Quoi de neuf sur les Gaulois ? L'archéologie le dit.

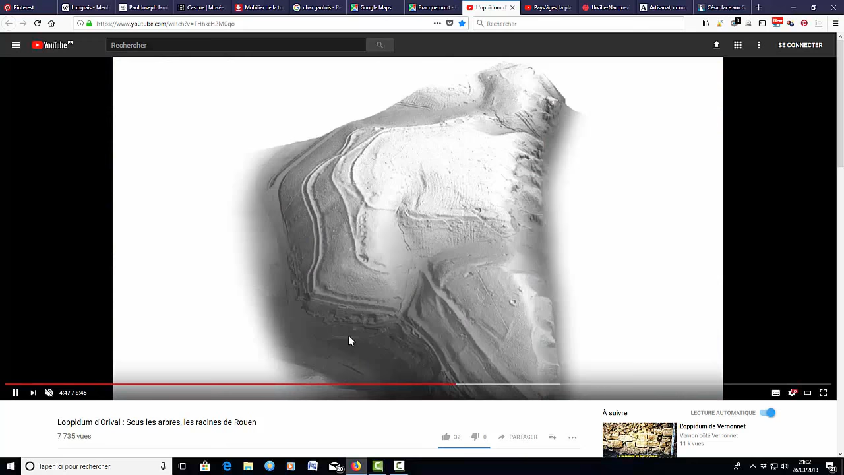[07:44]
Vous voyez, on arrive à voir, vous voyez, les éléments du relief. Vous voyez, les éléments de différents remparts.
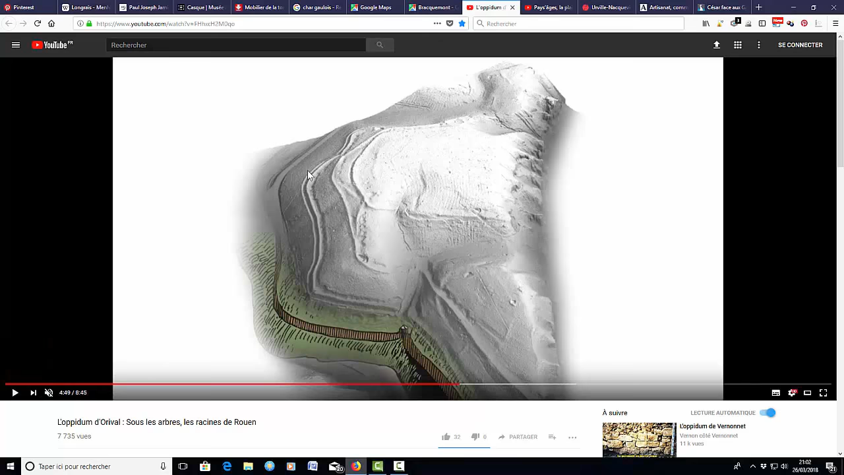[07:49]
Donc c'est assez extraordinaire, grâce à cette technologie du lidar.